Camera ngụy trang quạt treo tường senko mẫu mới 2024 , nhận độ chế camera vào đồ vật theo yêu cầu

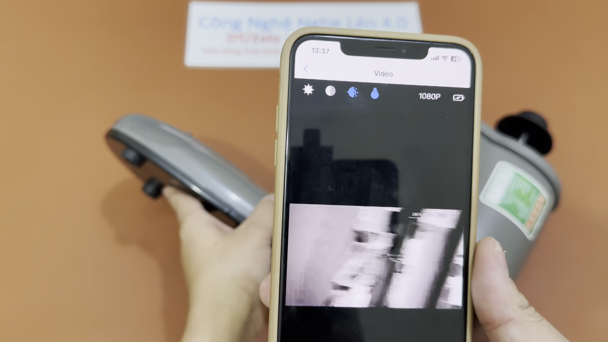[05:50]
Đó, để mình di chuyển mắt camera cho bạn xem. Đó, chất lượng ảnh rất là ok bạn nhé. Đó, ban đêm này ảnh đen trắng luôn, nó không có màu đâu.